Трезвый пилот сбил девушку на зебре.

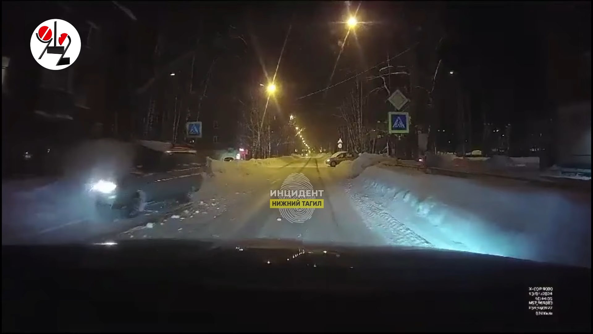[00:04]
Б**ть! Накануне в Нижнем Тагиле автопилот, не рассчитавший скорость, снес пешехода прямо на его заповедной территории, помеченной зеброй.